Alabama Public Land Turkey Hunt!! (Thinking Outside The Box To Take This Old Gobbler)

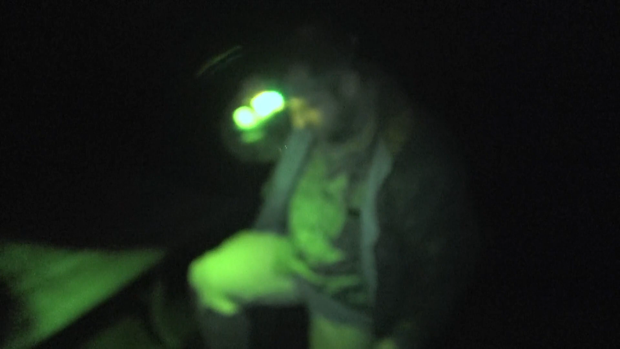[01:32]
You on night mode? Mm-hmm. I don't leave a light then. Oh, let's get at it this morning.
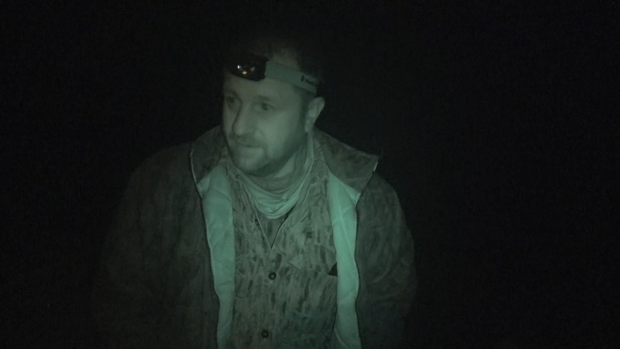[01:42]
A little chilly, but good and still. Mm-hmm. So, hope you a good morning. Let's go get the boat in.